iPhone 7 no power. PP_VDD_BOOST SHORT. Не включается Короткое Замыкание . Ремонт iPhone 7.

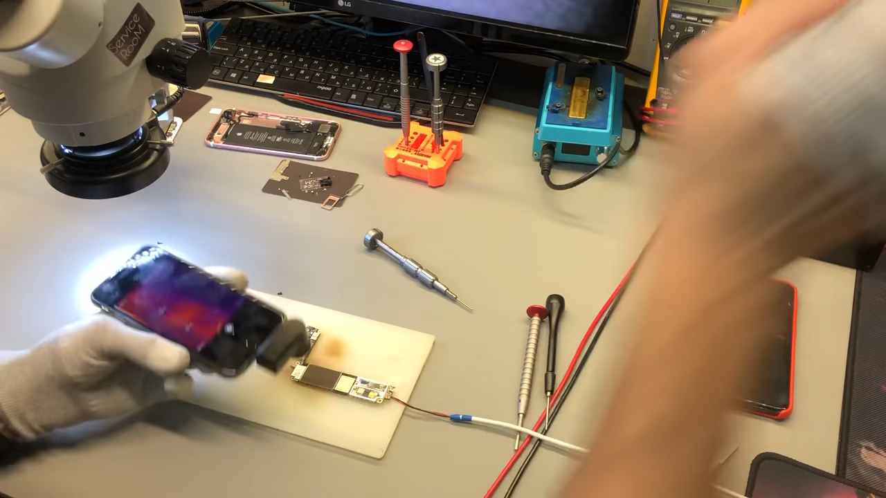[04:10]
Включаю 2 вольта, на 2 вольтах 100 миллиампер потребление. Начнем с этого. Давайте сначала на Тристар. На Тристаре чистенько. Коротыша нету.